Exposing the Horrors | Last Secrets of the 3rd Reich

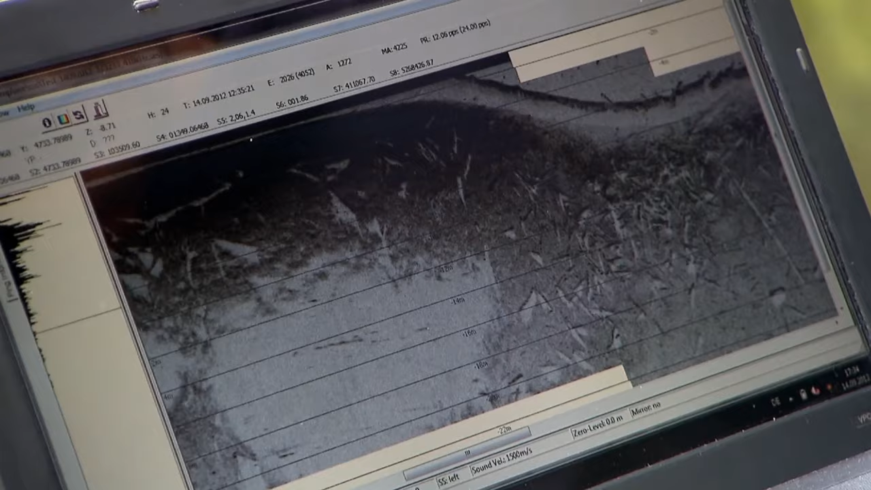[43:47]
A radar map of the lake floor revealed a box-like shape in the mud.